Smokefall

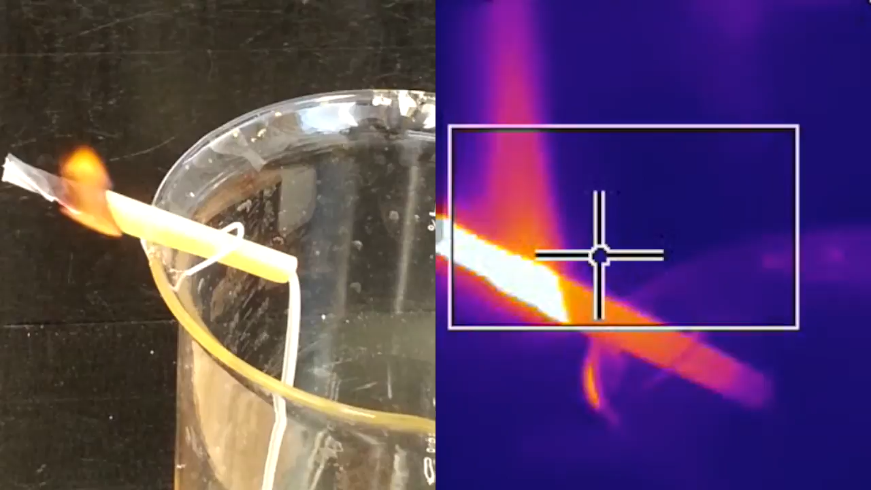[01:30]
By lighting the underside of a paper channel, we allow smoke to be caught and give it the opportunity to cool. As the smoke cools, it also condenses, becoming denser than air which allows it to freefall. Notice the changing heat gradient along the length of the tube. One can see that the temperature of smoke flowing from the
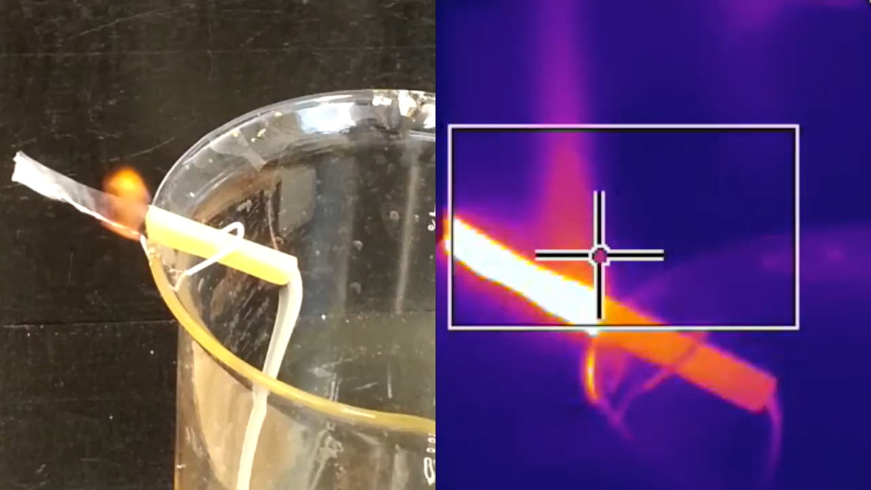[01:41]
outlet is now hotter and therefore less dense than the surrounding air. At this point, the smoke stream becomes less stable.
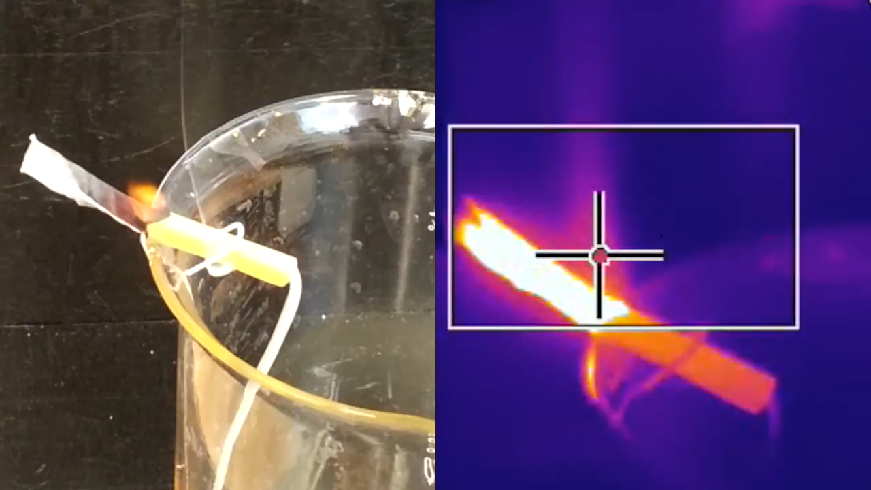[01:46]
The other reason smoke does not usually behave as a liquid has to do with this Reynolds number.